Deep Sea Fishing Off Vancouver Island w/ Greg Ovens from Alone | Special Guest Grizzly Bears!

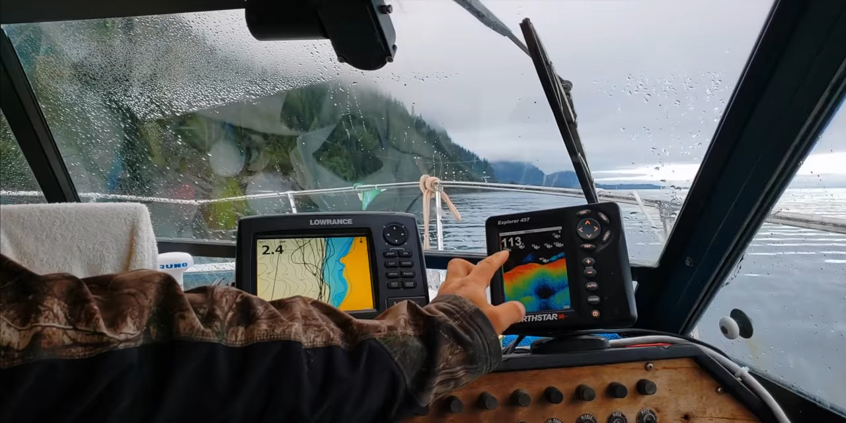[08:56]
So that's the fish on the screen. So this is where our gear are, and this is a topfish. That's like a codfish.
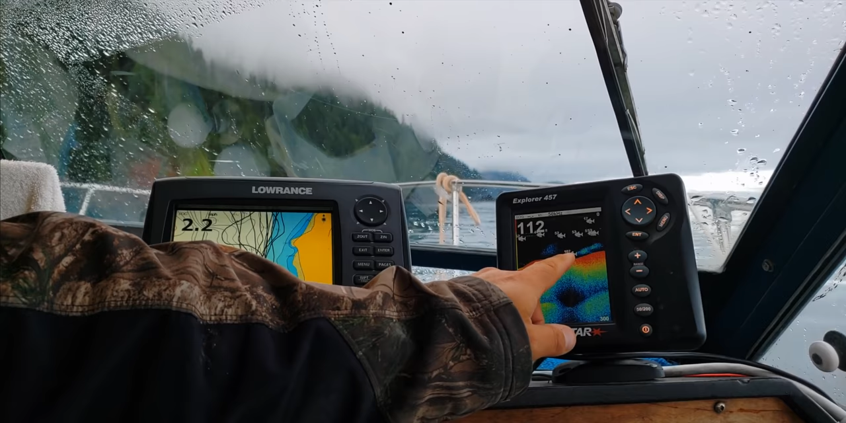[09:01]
It might be a salmon, but I doubt it. It's usually cod.
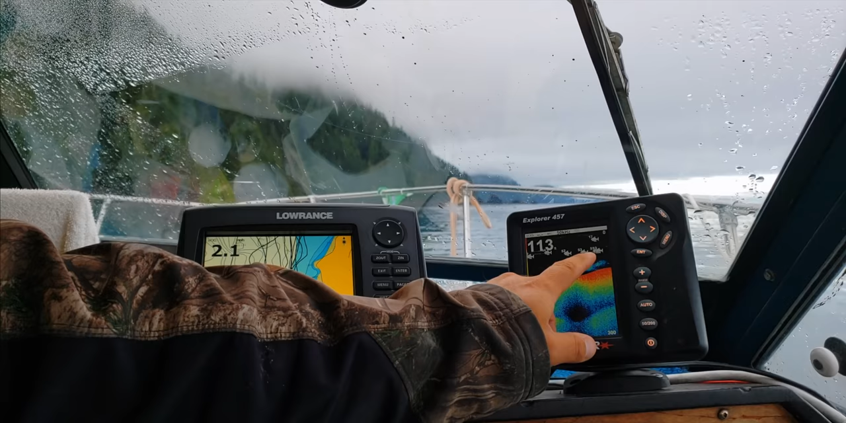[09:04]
And then there's your coho and chinooks, stacked right in there, and the sockeye, or that might be a little sockeye.
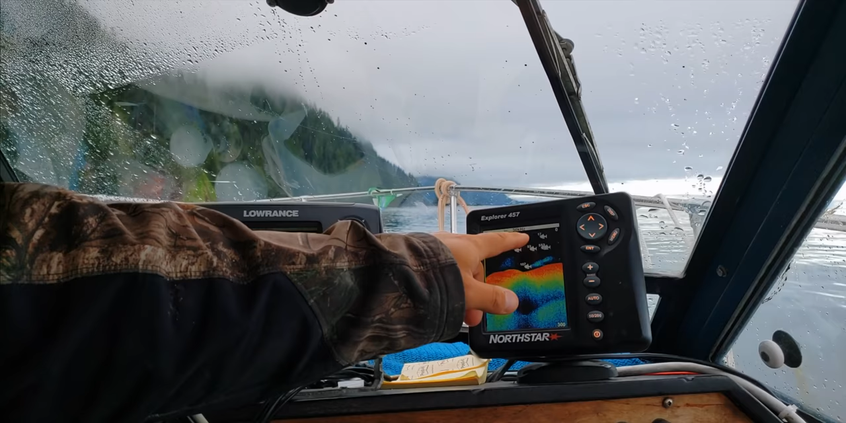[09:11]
We can't keep them, or a pink or something. Yeah, but the midwater fish is usually the cohos and the springs. I can see fish.